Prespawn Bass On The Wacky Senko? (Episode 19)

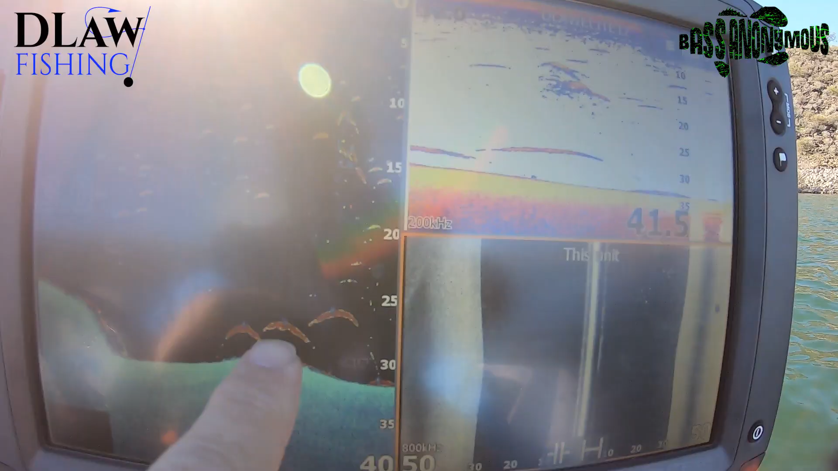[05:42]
Right there. Those are actually stripers.
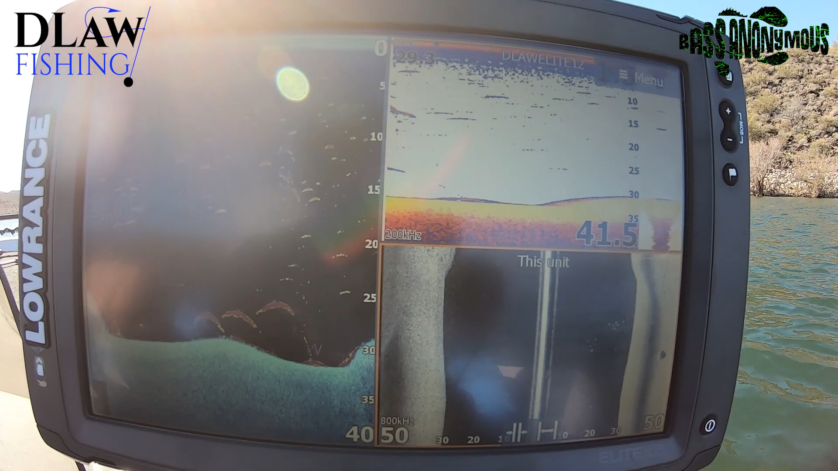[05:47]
They're not largemouth. So you can tell there's a couple of groups of stripers right here.